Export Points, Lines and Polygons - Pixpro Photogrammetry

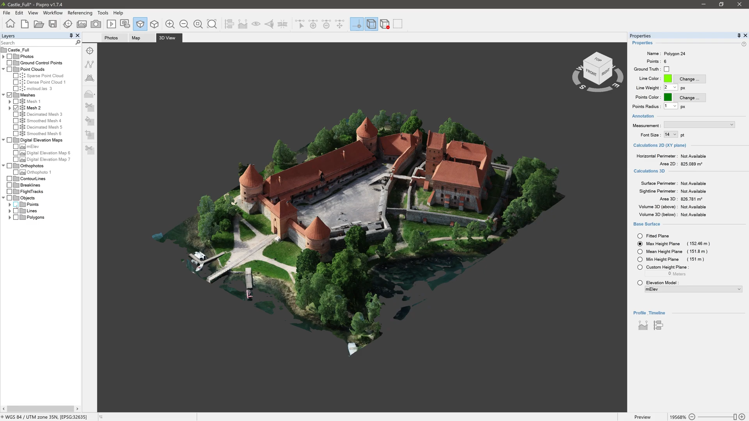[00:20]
To save time and eliminate myself a struggle pronouncing them all, see the list in the video description.
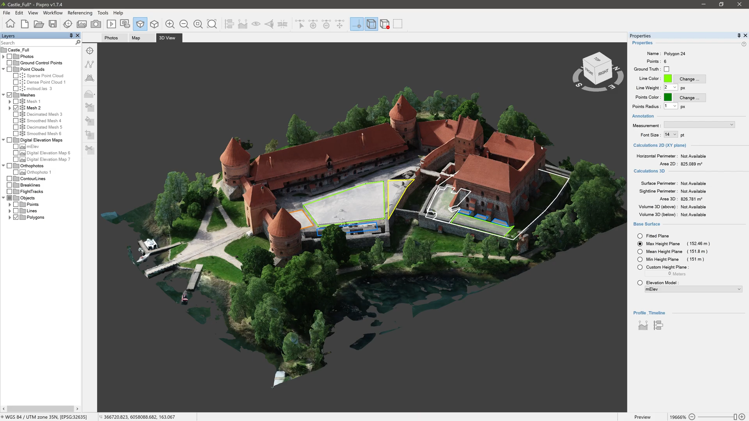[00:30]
With PixPro software, you can export objects one by one or grouped up in a single file. To export a point, line or polygon, right-click on it in the layers panel and select the export option. Choose the directory on your computer where you want to save your object,
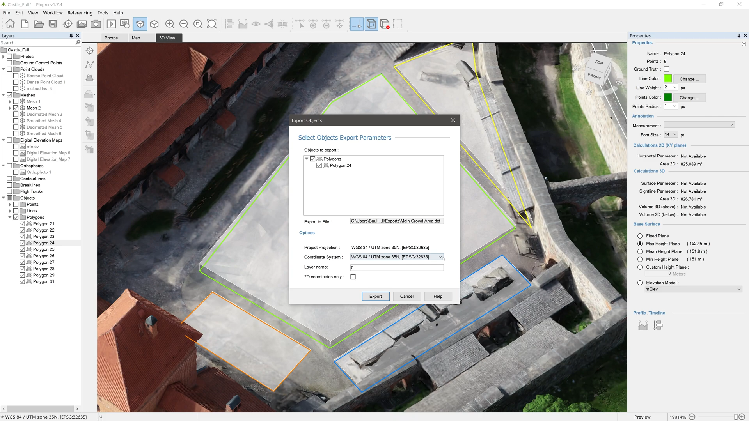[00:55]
Here, choose your coordinate system, click export and that's it.
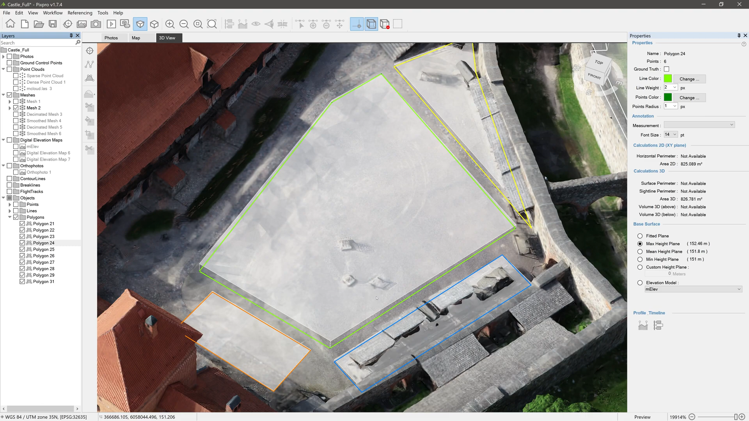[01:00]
By the way, in case you need your line or a polygon exported as a group of points, there is an option just for that.
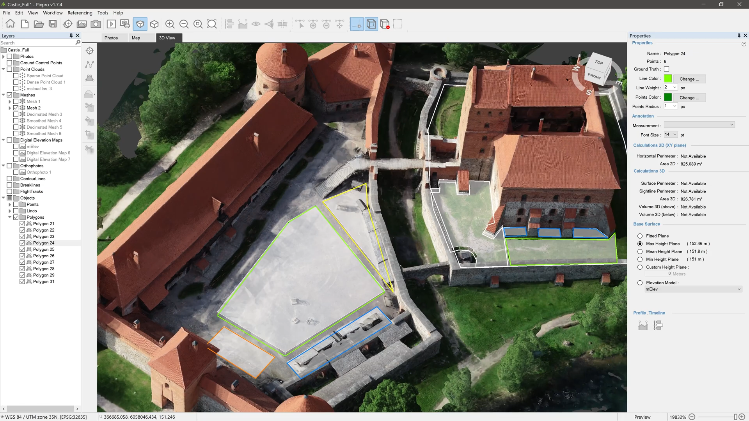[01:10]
Now, let's see how we can export multiple objects all at once. Notice that in the layers panel, different types of objects are in their own designated folders.
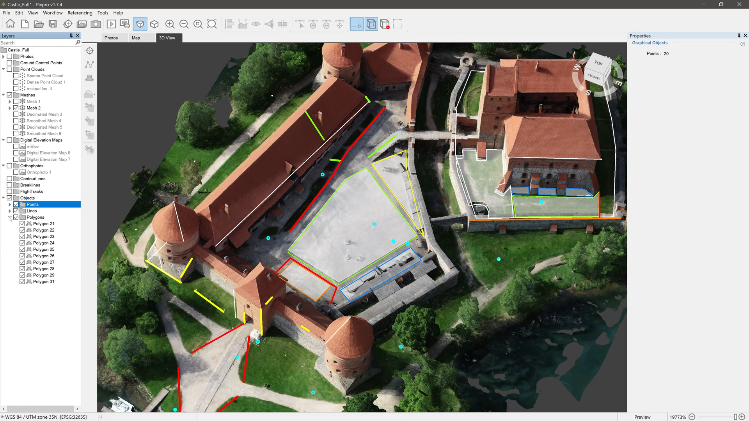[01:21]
And those folders are inside the objects folder. So now, instead of clicking on a single object, right-click on one of these folders.
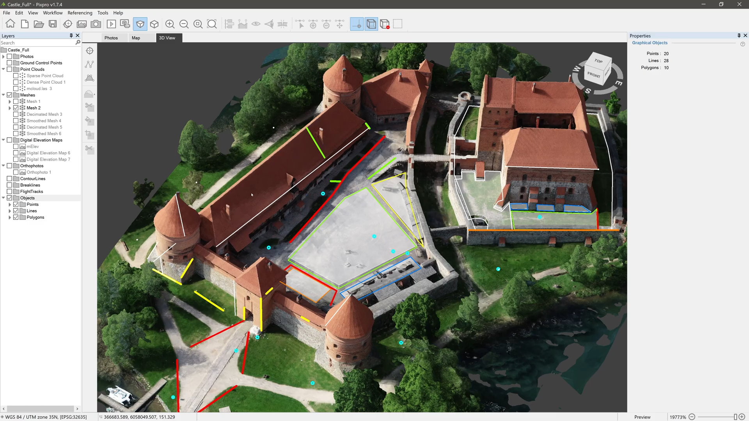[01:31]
Let's go with the objects folder and choose export objects. Select export location, rename if needed, select file type and click save.
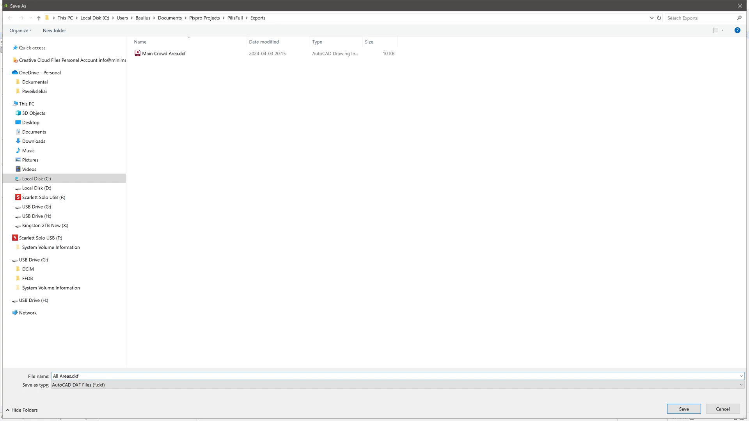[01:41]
Export objects window opens. Select all objects you want to export, select the coordinate system and as we chose to export our objects in .dxf file format,
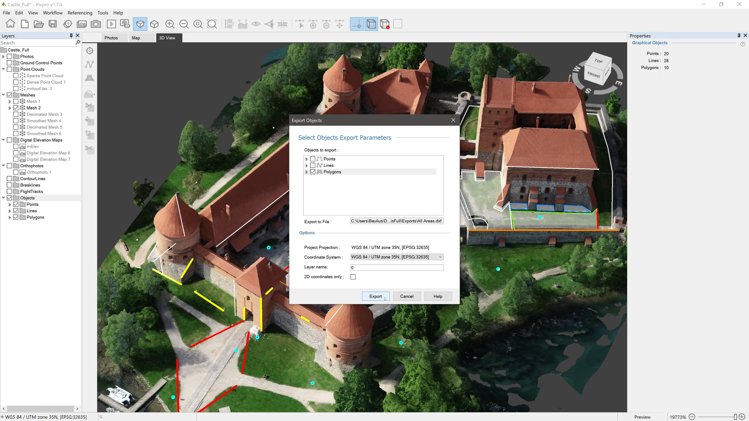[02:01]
we have an option to give the layer a name and an ability to export in 2D coordinates excluding height information. Now, click export and your objects are ready for whatever task you have in mind.